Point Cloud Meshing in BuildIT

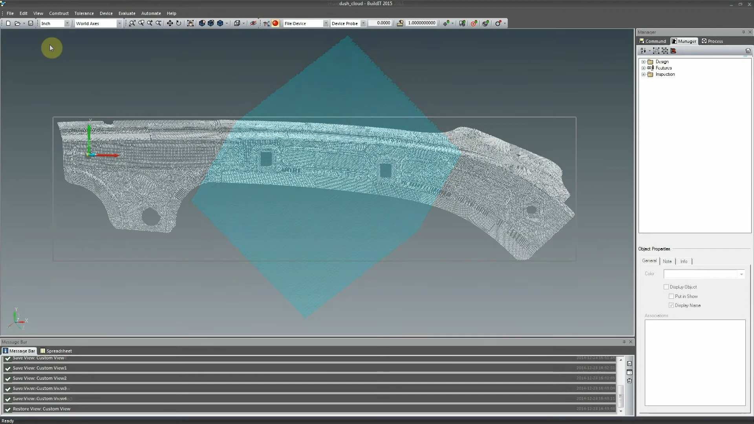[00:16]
Build-It can import and handle clouds containing a couple hundred million points with speed and efficiency, ideal for high definition and large volume scanners.
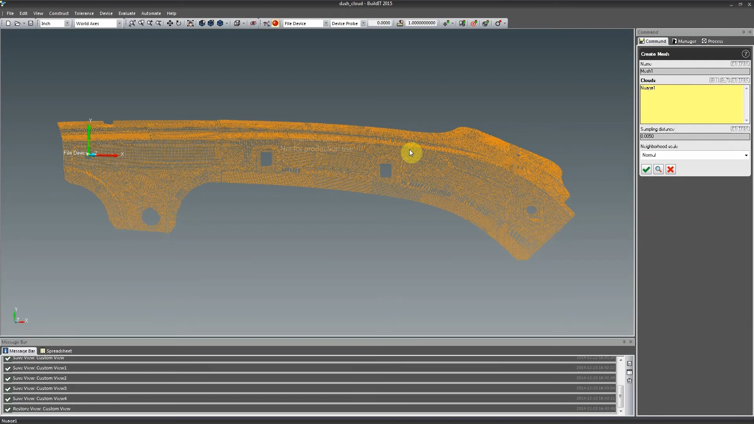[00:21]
Using the create mesh from cloud command, you can polygonize your large scans in a matter of seconds.
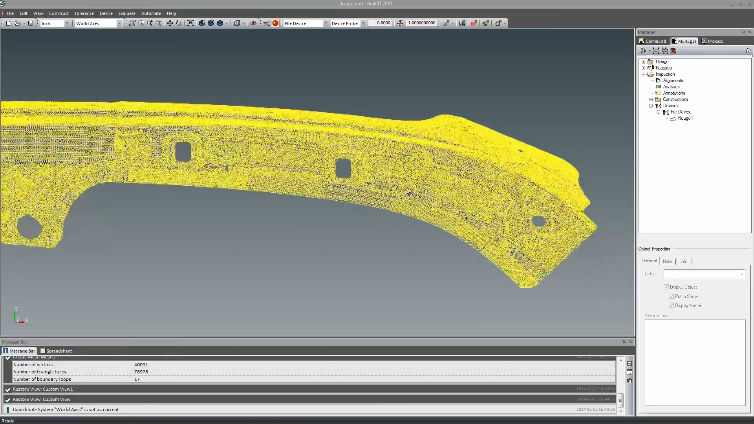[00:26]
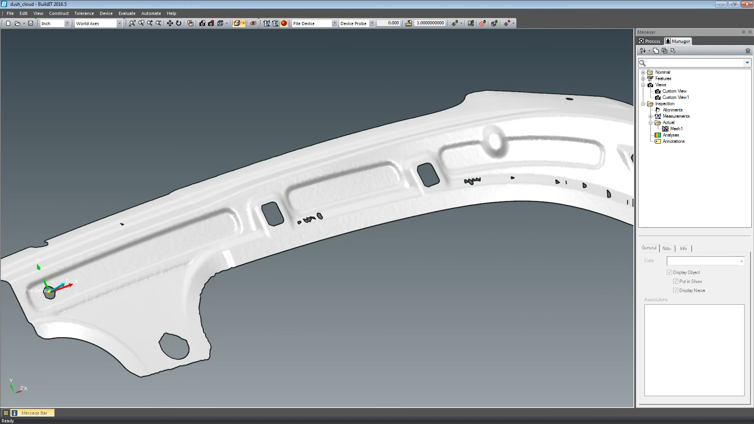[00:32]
Holes in the resulting mesh can be filled using the fill holes command, allowing you to select which holes to fill as well as the smoothness of the interpolated mesh. This gives you the ability to output a watertight surface.
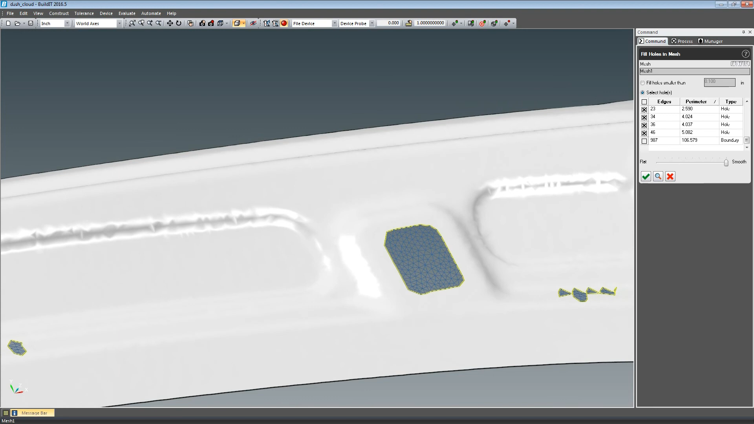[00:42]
By exporting this mesh into an SDL file format, you can use it in your preferred CAD software or send it directly into your 3D printer software for rapid prototyping.